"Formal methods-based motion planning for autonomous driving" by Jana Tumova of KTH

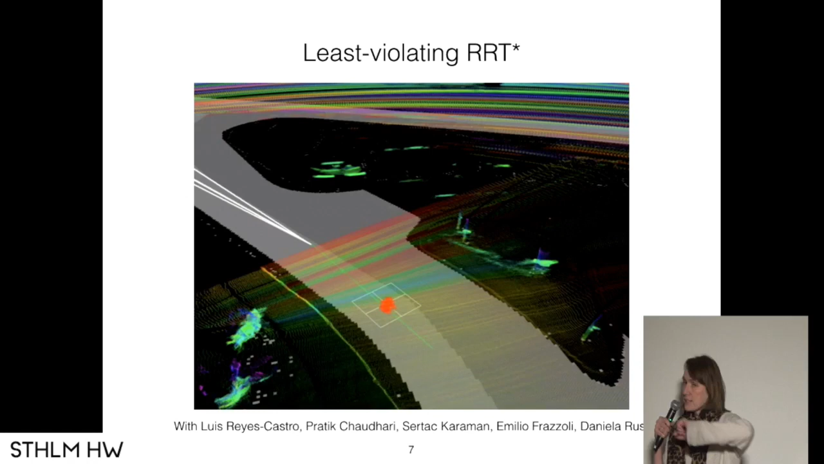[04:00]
It went tightly by the obstacle. So this is the computation of the ROT star.
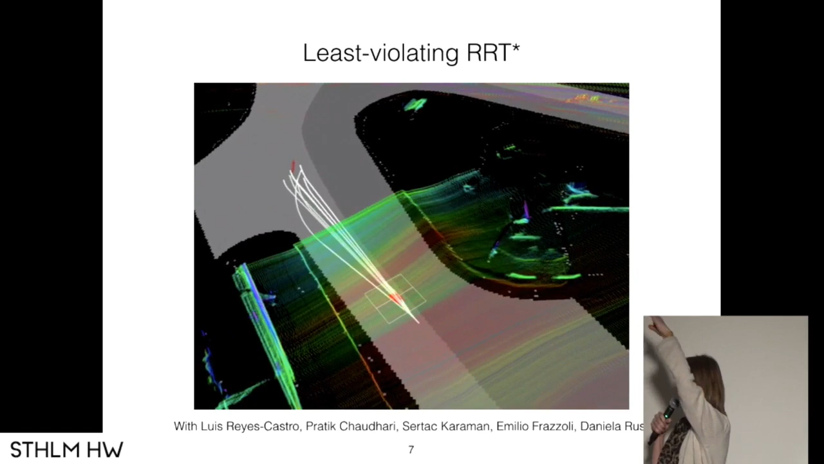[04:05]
You can see how how the target region is gradually shifting. We go, compute, take the best, and we keep going.
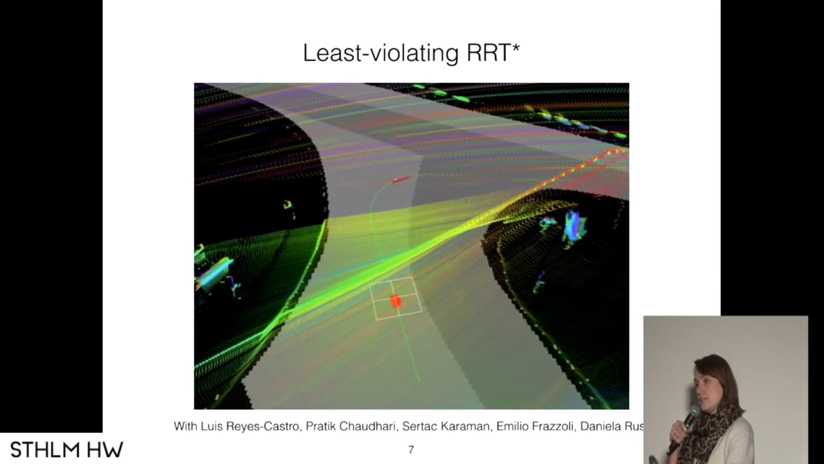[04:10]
And there should be one more...